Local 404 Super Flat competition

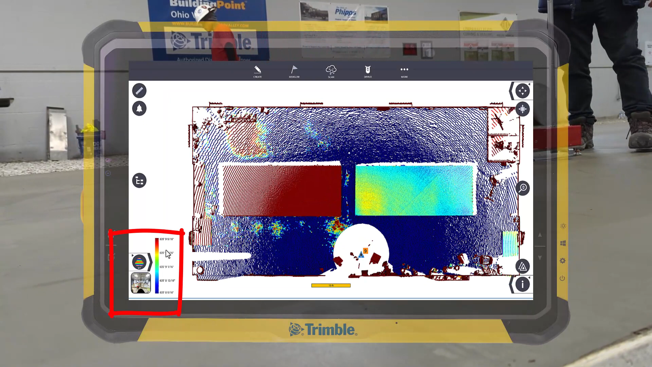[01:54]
here being to actually state plane, so 635 and 9 inches with about half inch high and a half inch low.
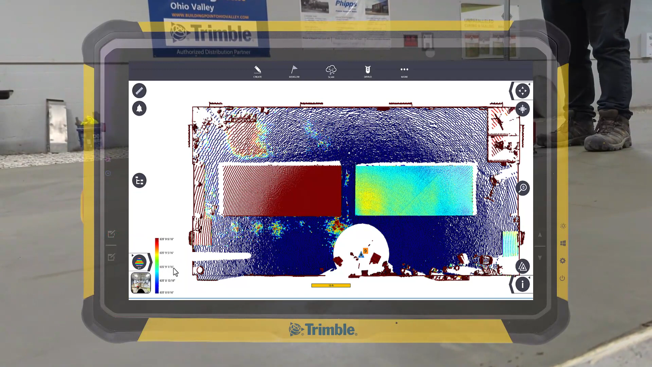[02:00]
Each pad is actually at a different elevation to keep them on us too.
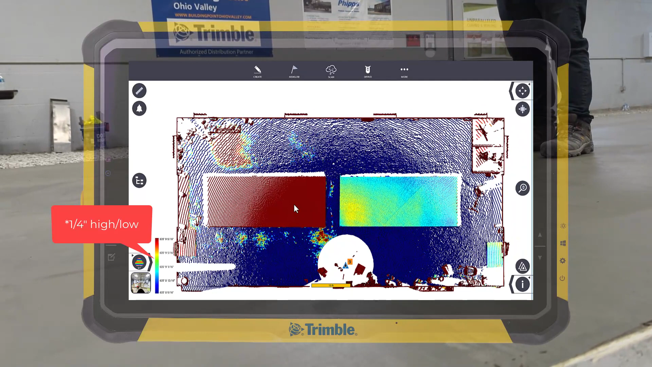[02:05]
And so here's the flat floor. If we actually go back a couple of scans,
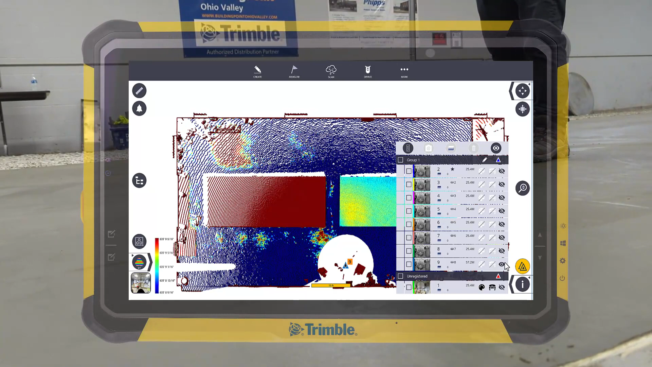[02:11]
you can start to see where it was a lot higher before they started to fix it.